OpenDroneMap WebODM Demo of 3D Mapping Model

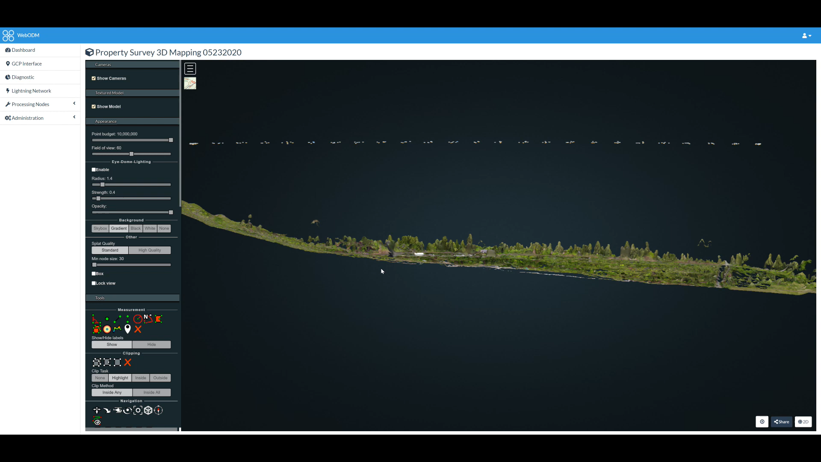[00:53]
altitude is this constant altitude here that the drone flew but if you look behind the property we have a big slope here it's actually steeper than this but it seems like it's steeper than this in real life but according to this software it's not as steep as we think it is in addition to that it
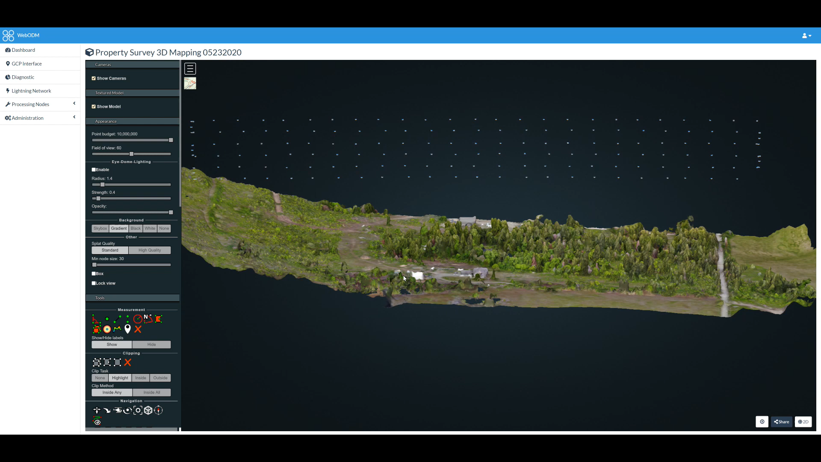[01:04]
looks like the front of the property or the entire property slopes much more severely than we originally thought
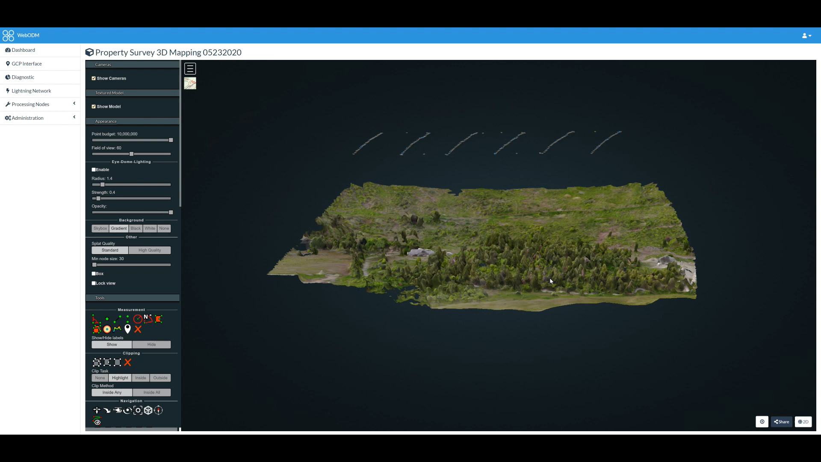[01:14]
so this is just a rough 3d model as you can see here the drone flew in this zigzag grid pattern but only if we one direction what I need to do now it now in order to capture much more detail is I need to fly in another direction opposite directions basically create a mesh and then I need to fly it diagonally and hopefully once I combine all of that data together out of all those pictures we
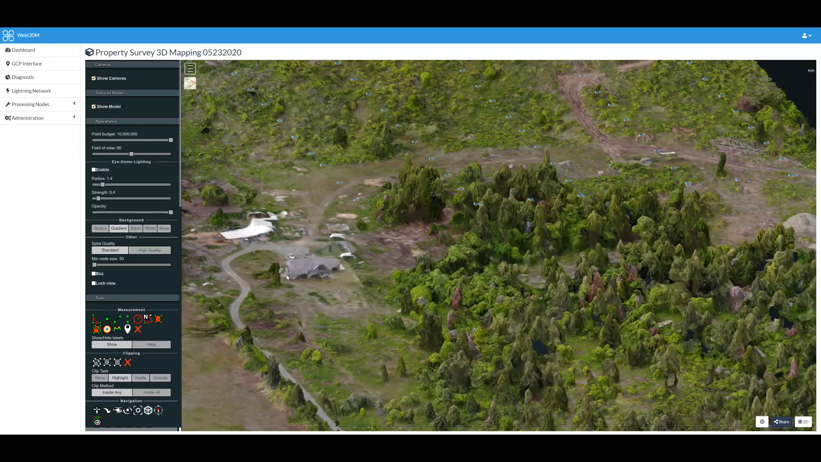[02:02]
a 3d fashion so right now you can see the barn looks pretty pitiful the house looks pitiful everything you know a lot of trees that exist aren't fully represented but that's just you know my own fault for not flying
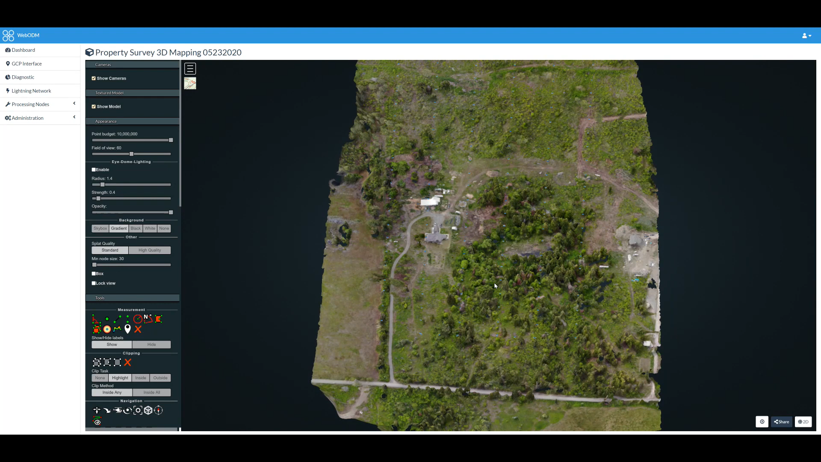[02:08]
more missions and combining them so I just